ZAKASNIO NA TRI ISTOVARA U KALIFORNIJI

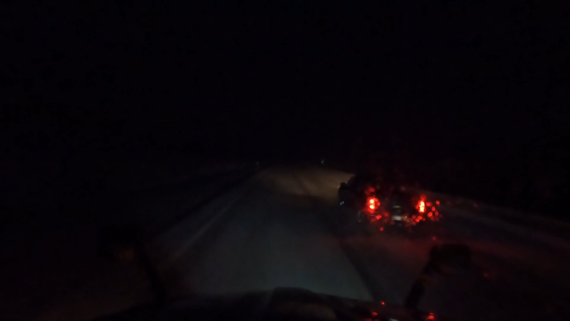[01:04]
Uspio sam se popet, sad se spuštam dole. Ovdje je malo bolja situacija. Već sam mislio da ću mora staviti lance. Kad sam vidio tamo policiju, ono je kamion rekao, sigurno zaustavljaju, ne daju da se prolazi.